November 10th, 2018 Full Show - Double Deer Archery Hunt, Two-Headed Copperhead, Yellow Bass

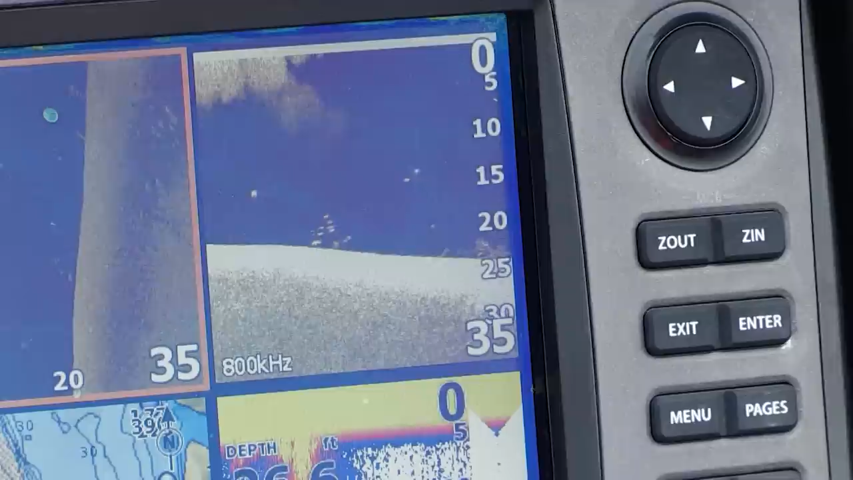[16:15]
Riding around a little bit, see which school looks the most promising.
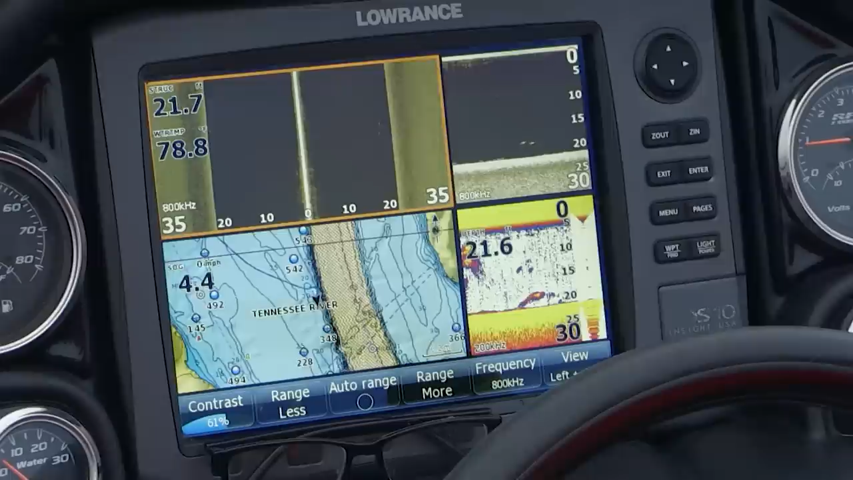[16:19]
We're out here next to the river channel. We're in 15 to 20 foot, checking that ledge. If you find these fish, they're usually right on the bottom and they're easy to catch.